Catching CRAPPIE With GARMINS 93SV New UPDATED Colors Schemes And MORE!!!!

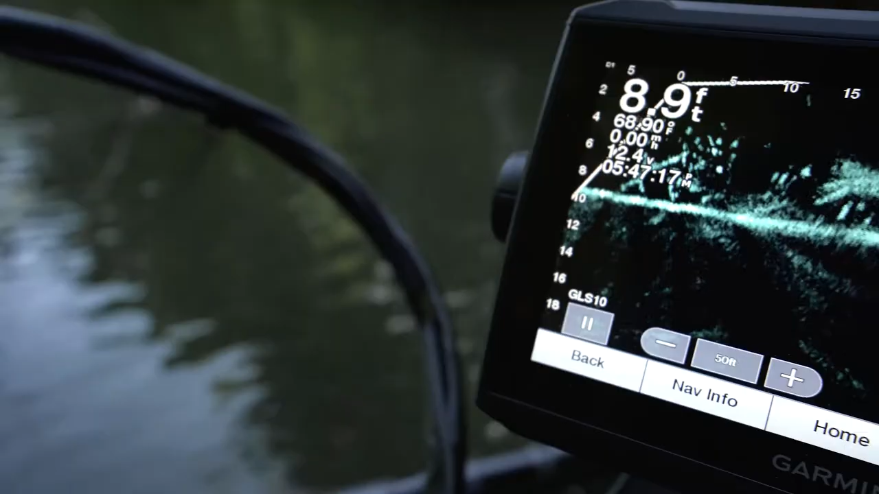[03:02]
On screen: depth 8.9 ft
okay so let's dive right in to the colors so as you can tell I've got it on my favorite color right now which
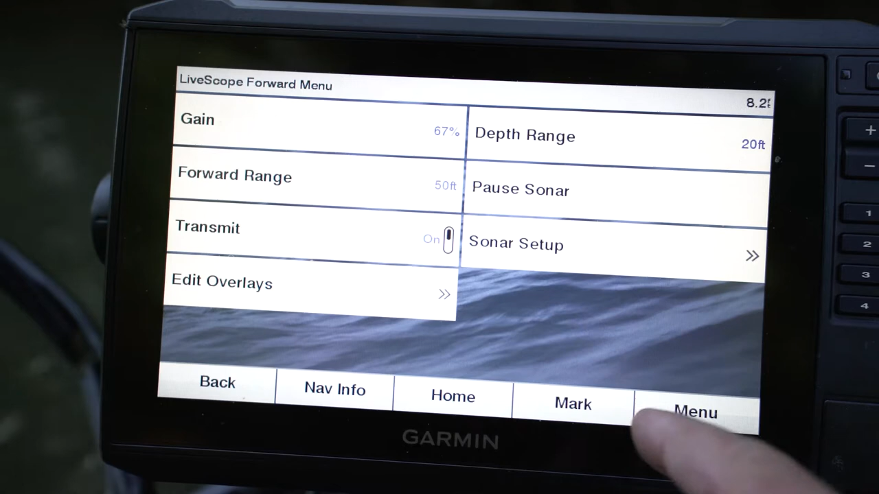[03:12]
I'm gonna go to menu but I mean you're pretty familiar with it if you're watching this menu
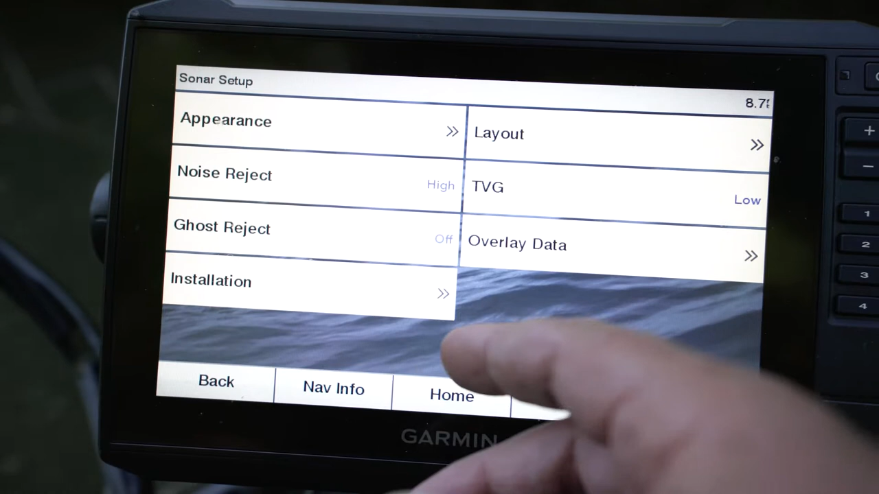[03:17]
appearance color screen color screen screen so the new colors let me see if I can get back on this dude just a little bit all right so that that's good right there you can kind of see this tree that's laying in the water so anyway like the new colors one of them is
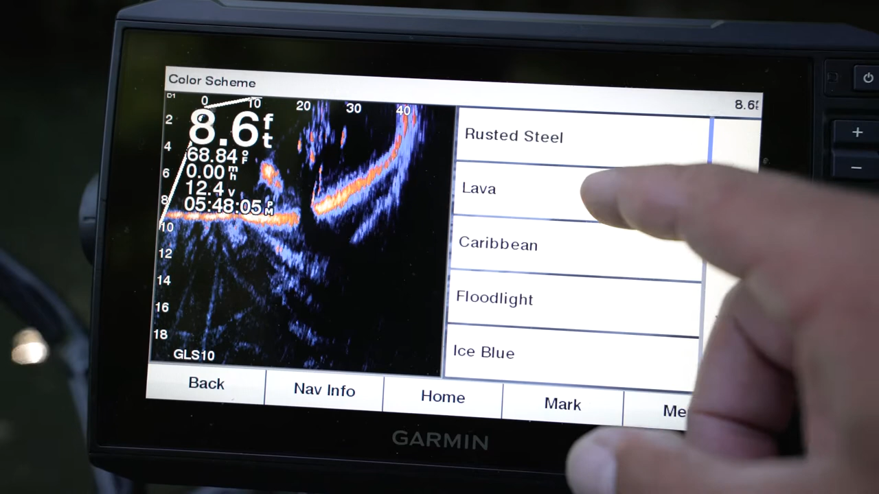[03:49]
On screen: depth 8.6 ft, water 68.84°F
uh Caribbean so we'll check this out so that's Caribbean pretty nice pretty nice kind of uh kind of crazy looking purple greens and blues and let's see what else do we got here menu so in our setup appearance color
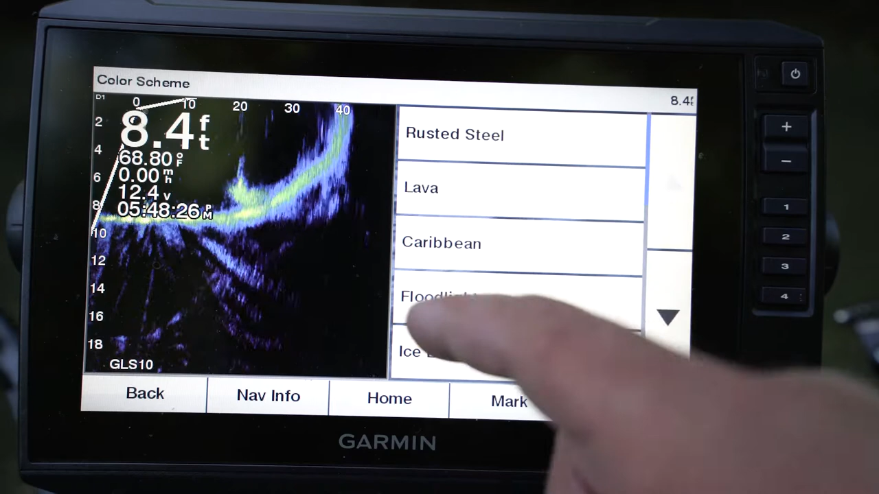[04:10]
On screen: depth 8.4 ft, water 68.80°F, speed 0.00 mph
scheme floodlight floodlight is pretty cool
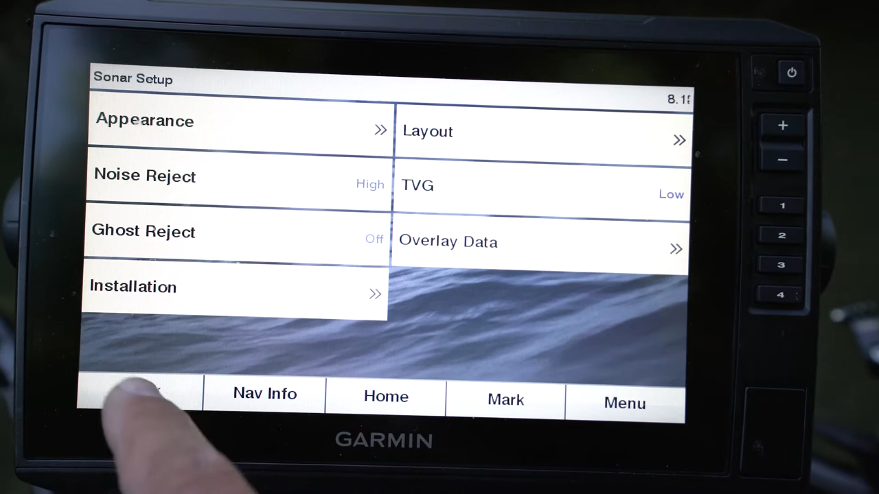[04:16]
it it actually looks like it has a spotlight like when you see that like when you scan around it looks like a spotlight or a floodlight whatever so that's uh that's kind of cool
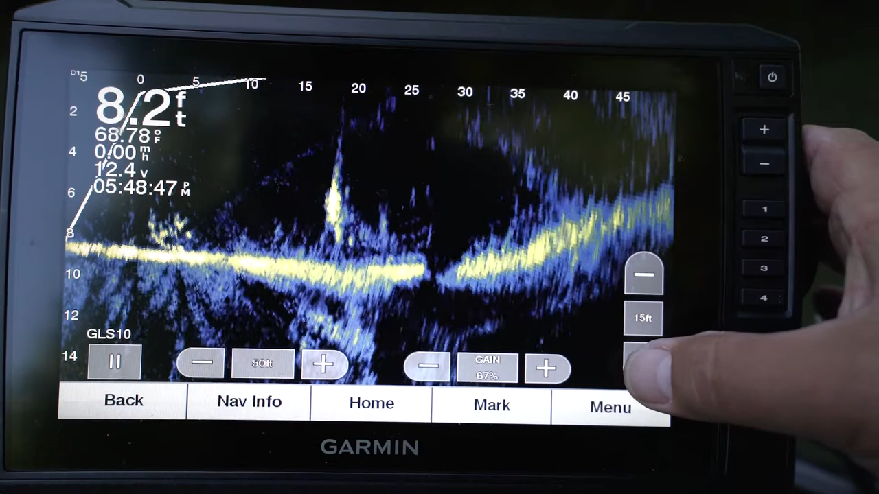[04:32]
On screen: depth 8.2 ft, water 68.78°F
let me just a little bit okay so that is floodlight looks like um
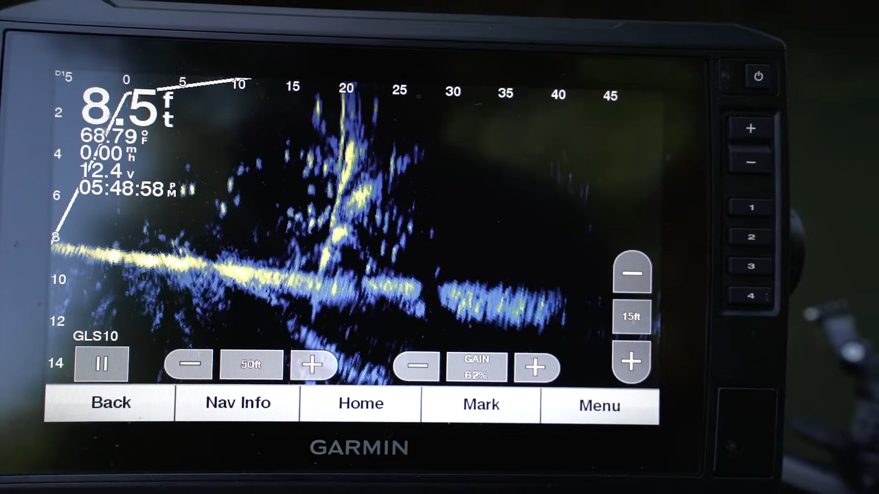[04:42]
On screen: depth 8.5 ft, water 68.79°F
like blues and purples whatever so we'll go
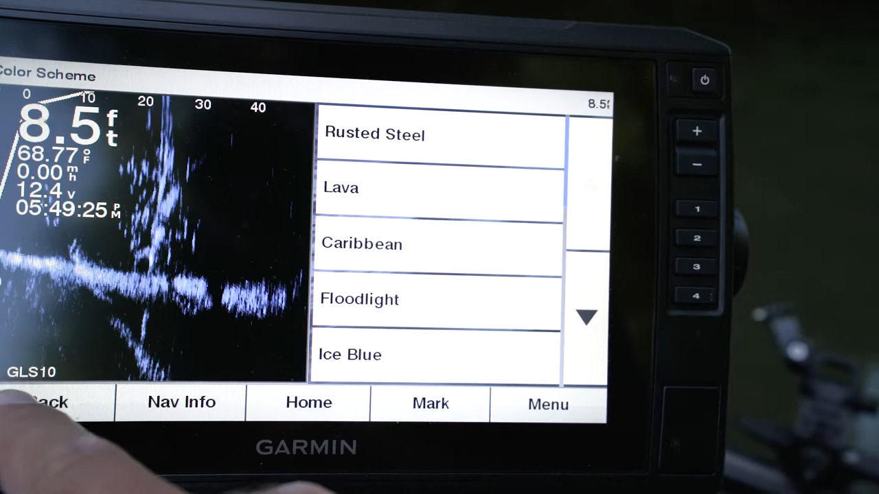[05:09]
On screen: depth 8.5 ft, water 68.77°F
back back back back back that is ice blue and that just looks like straight up blue nothing spectacular about that one just
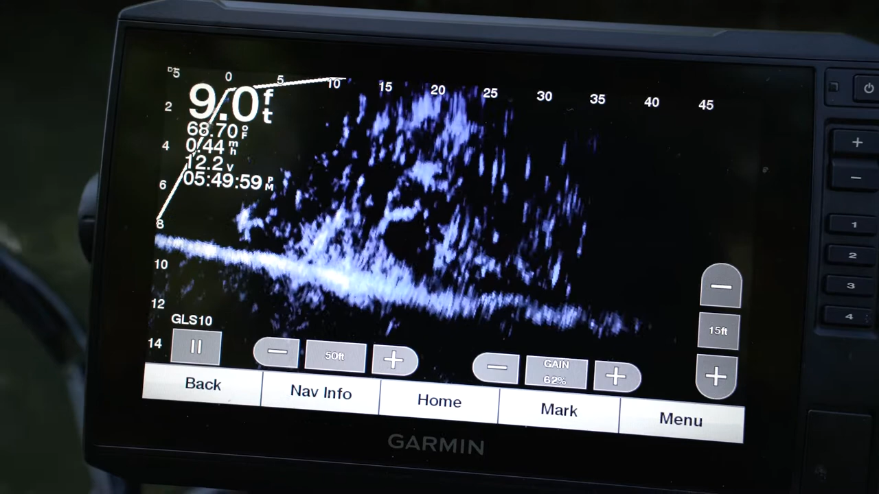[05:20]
On screen: depth 9.0 ft, water 68.70°F, speed 0.44 mph
because it's one color you know kind of monotone all right let's go to the
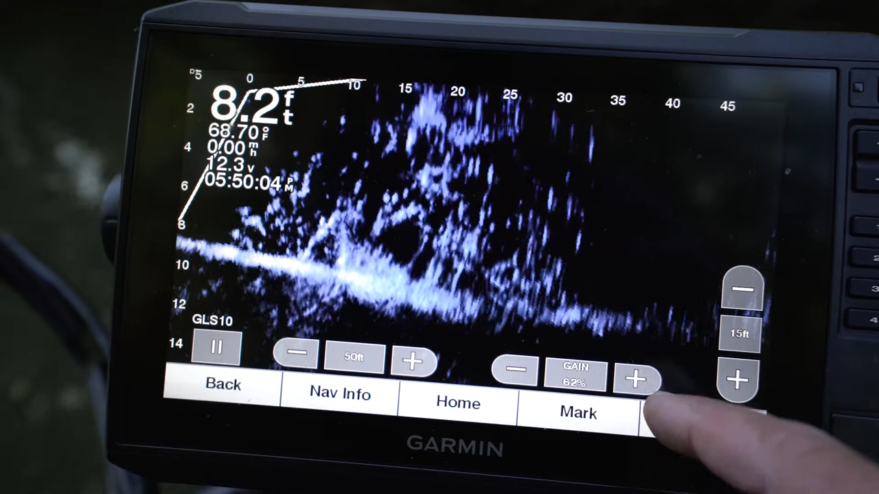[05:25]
On screen: depth 8.2 ft, water 68.70°F
other one which is menu appearance color scheme let's
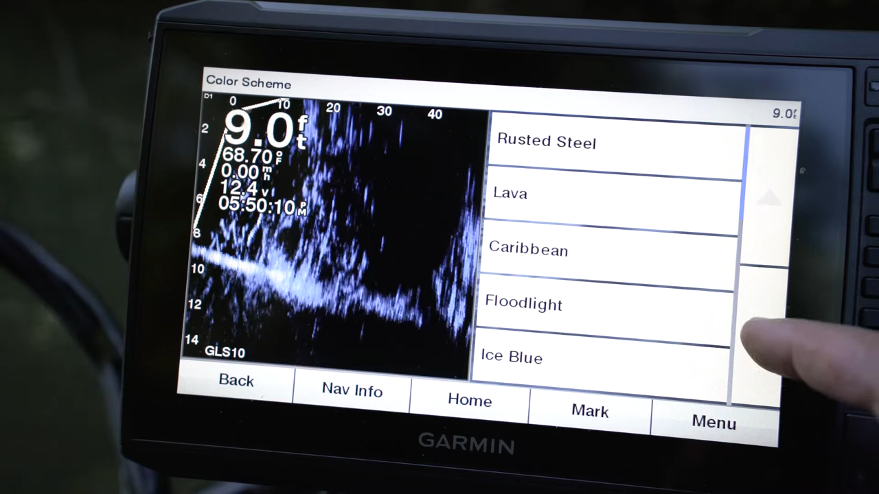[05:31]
On screen: depth 9.0 ft, water 68.70°F
go down and ooh aqua that's my fave right there
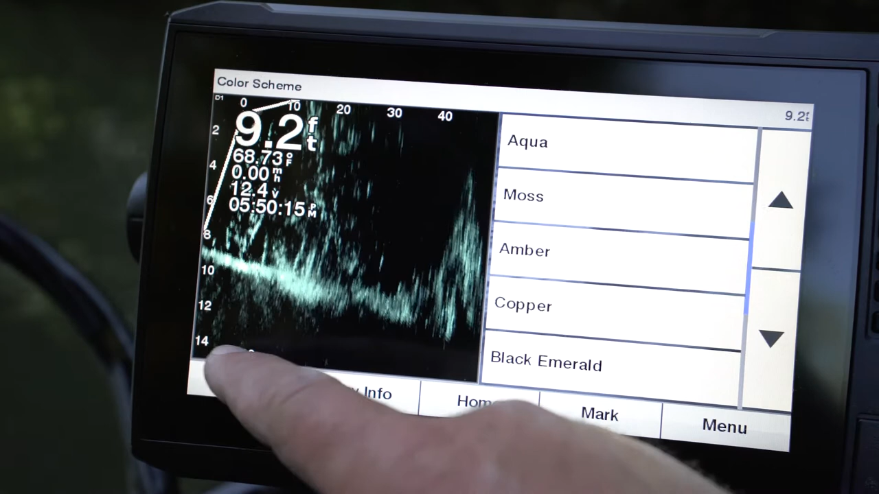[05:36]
On screen: depth 9.2 ft
I love this color just because it's got like that green uh turquoise whatever color it is it's an aqua color but you can see it is like really really um I don't know I
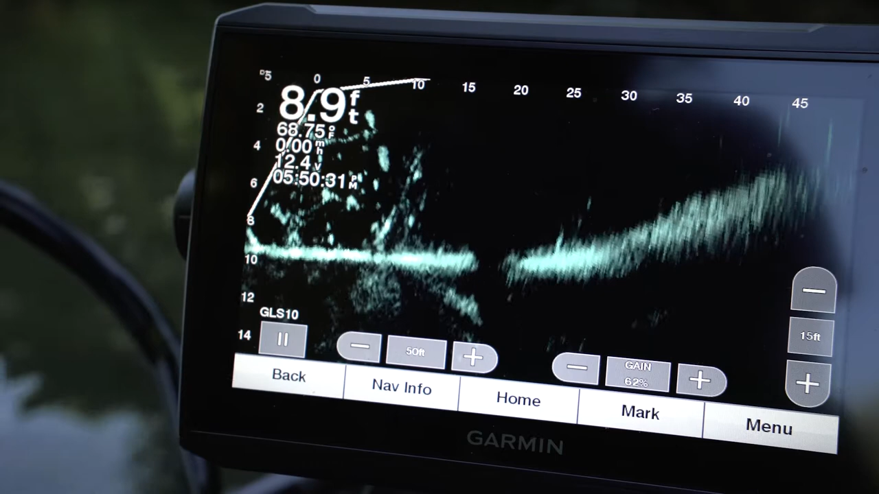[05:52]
On screen: depth 8.9 ft, water 68.75°F
just I just like that color for some reason you can see there's some fish right there in
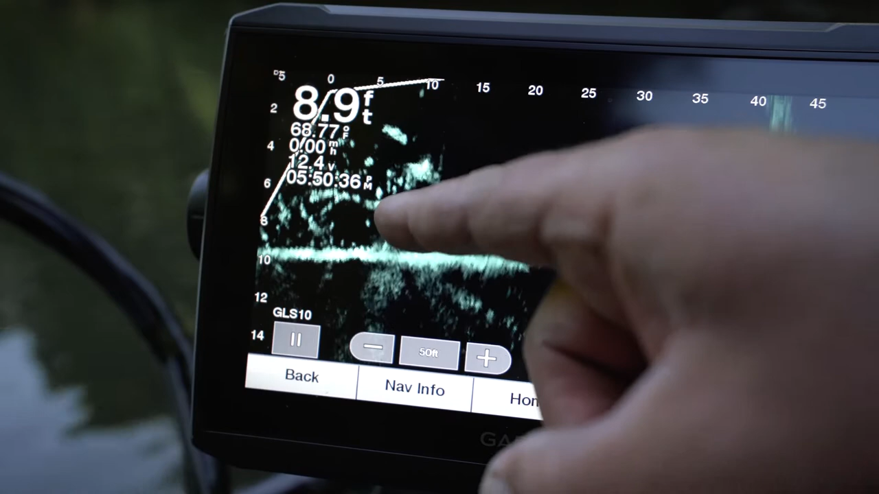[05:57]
On screen: depth 8.9 ft, water 68.77°F, speed 0.00 mph
this tree could be bluegill could be crappy this
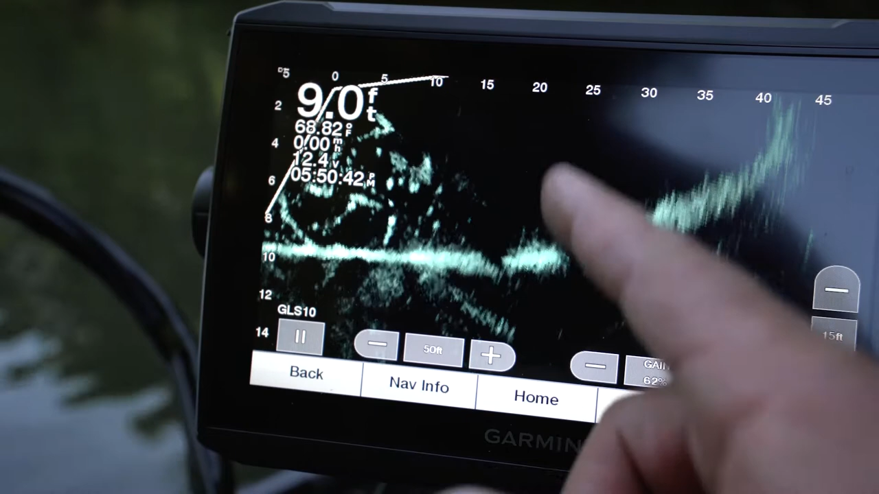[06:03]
On screen: depth 9.0 ft, water 68.82°F, speed 0.00 mph
is my favorite the aqua and let's go back live scope menu center setup appearance
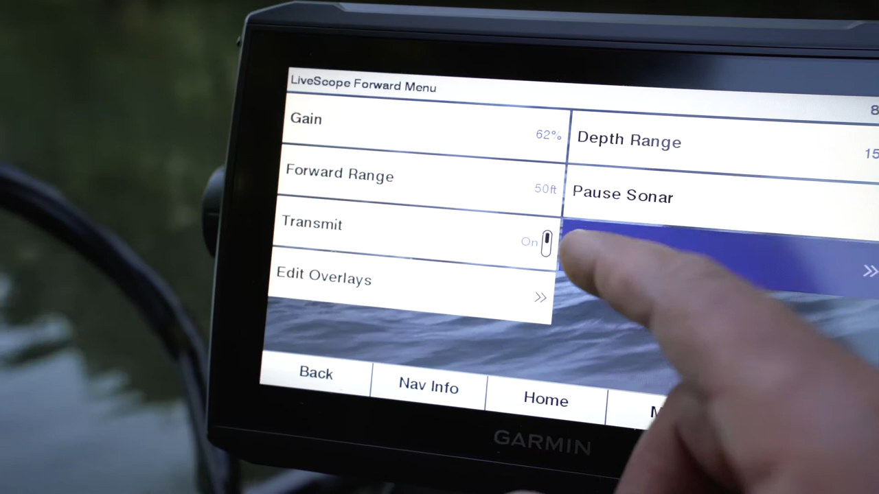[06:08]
uh color scheme and I think
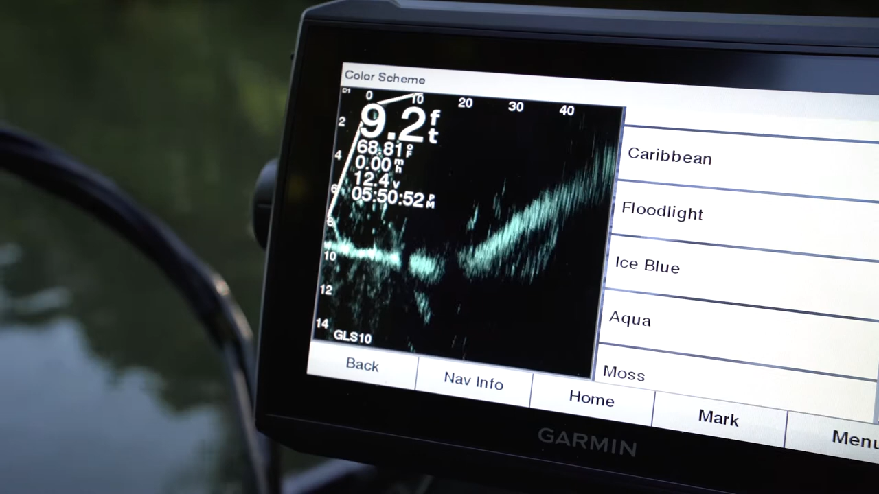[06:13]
On screen: depth 9.2 ft, water 68.81°F
there was one more moss yeah moss